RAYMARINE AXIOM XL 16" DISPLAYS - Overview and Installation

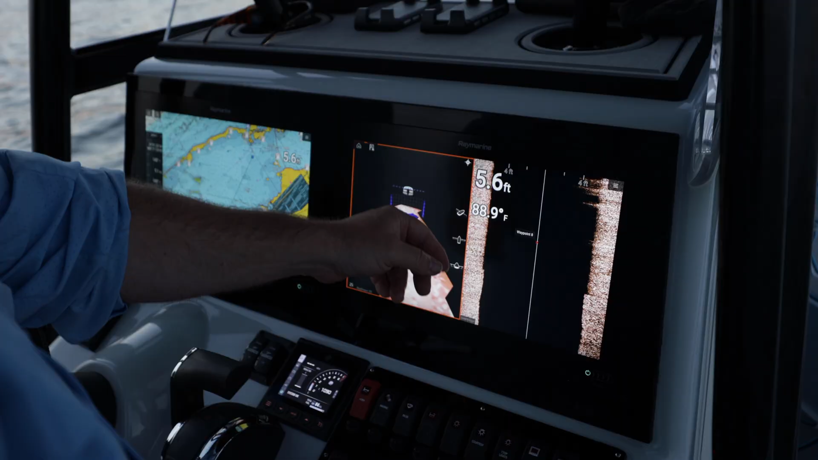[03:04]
On screen: depth 5.6 ft, water 88.9°F
Yeah, that's what our demarcations are there. That's everything we've gone over.
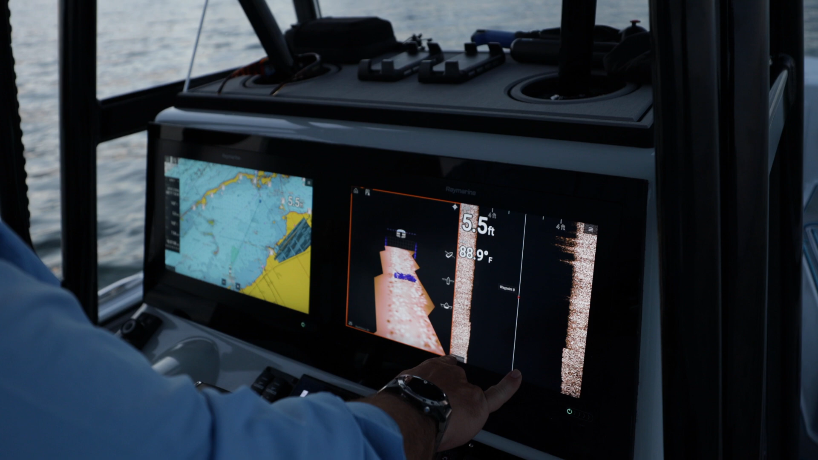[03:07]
On screen: depth 5.5 ft, water 88.9°F
And that's if there's something on the bottom. Now we're starting to mark some stuff right there.